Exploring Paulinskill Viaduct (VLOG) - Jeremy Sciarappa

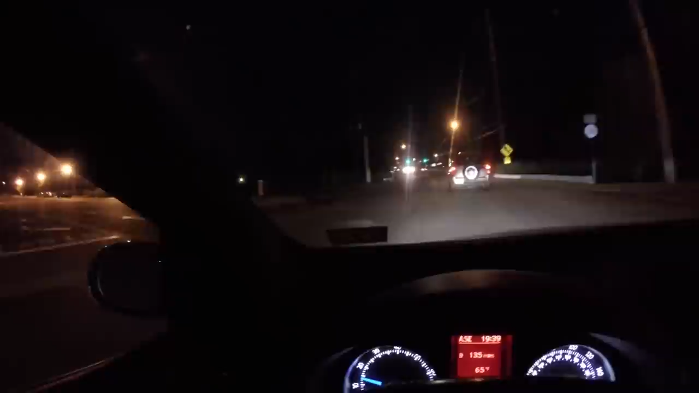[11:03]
So, I'm not going to get the green anymore because this guy's going so slow.